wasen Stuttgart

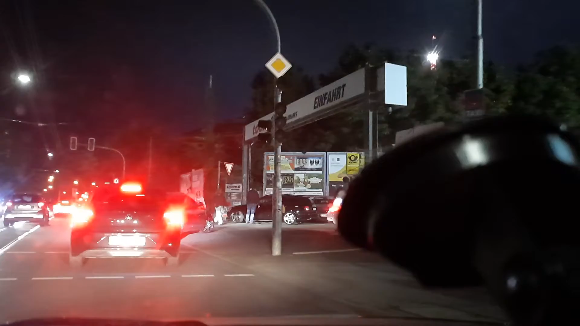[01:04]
حبايبي دا يدورون باركات، باركات ماكو.
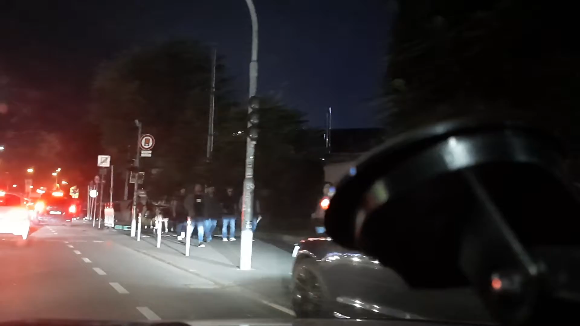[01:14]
شوفوا ازدحام، هذول راح يظلون تقريبا للصبح، لان باكر عندهم سبت عطلة، باكر بعد اكثر راح يكون.
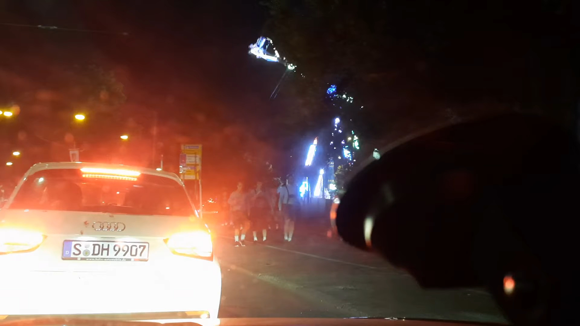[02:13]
هذا الزي مالتهم، يعني الزي اللي هو يعني انتهى الصيف عندنا، بدأ الخريف. هاي هنا شون مدينة يعني ملاهي، شون نقول يعني مراجيح، سيارات مداعمة، ديلاب هوا احنا نسميه باللغة العراقية. زين، مكان كلش حلو.